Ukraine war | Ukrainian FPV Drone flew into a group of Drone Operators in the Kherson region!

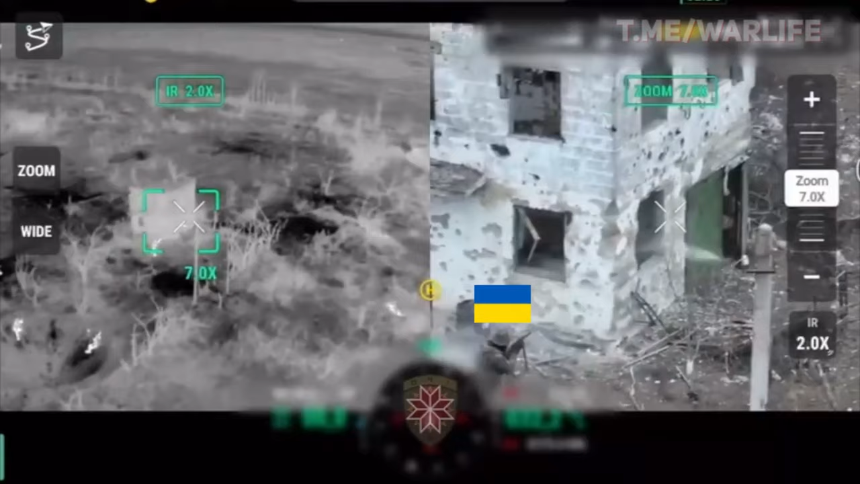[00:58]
Further in the footage shown, we can see how one Russian drone operator goes out onto the balcony and launches his FPDV drone in an unknown direction.
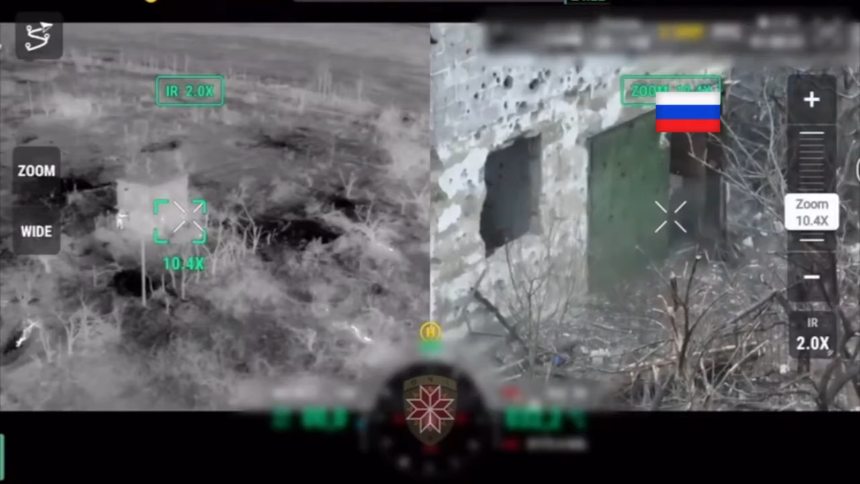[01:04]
As a result, after being hit by a kamikaze drone, a powerful explosion occurs.